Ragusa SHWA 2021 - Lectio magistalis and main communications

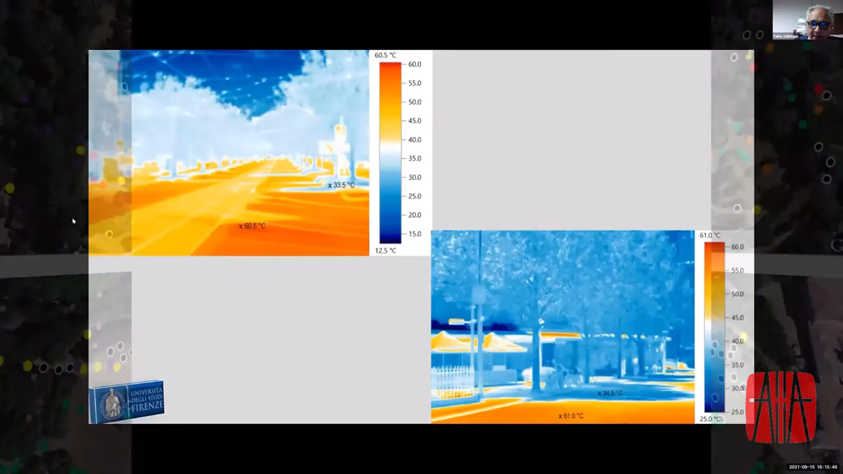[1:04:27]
But if we go to see which is the result in terms of thermal comfort. So how much the vegetation, the presence of nature, can cool down temperature in cities.
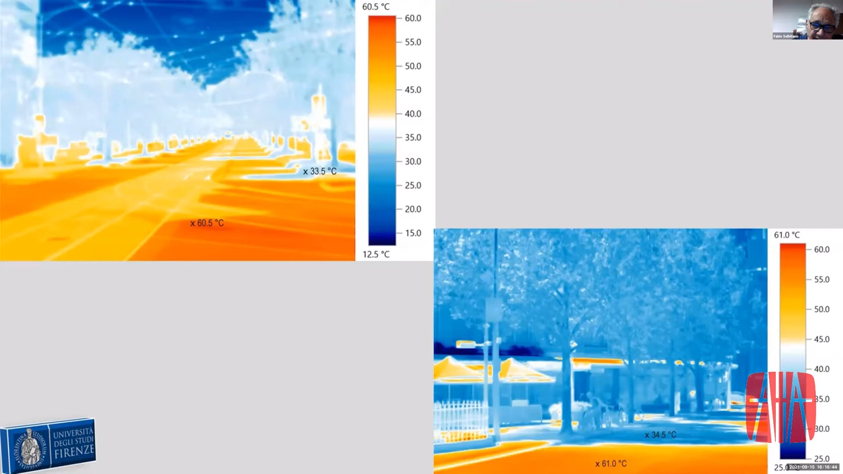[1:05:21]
That is bringing to a very, very high rate of warming the center, the urban dance center of the cities.
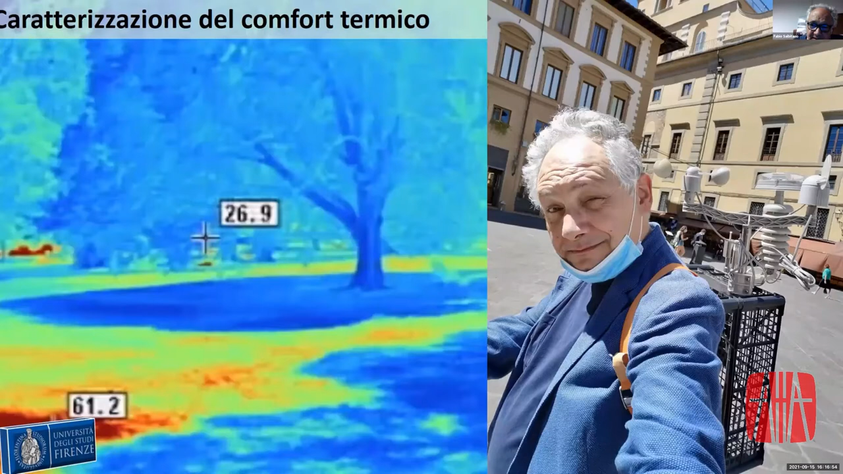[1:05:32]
There are some amazing results. Now we made, in the last three years, a research on the thermal comfort by using, say, some microclimate devices.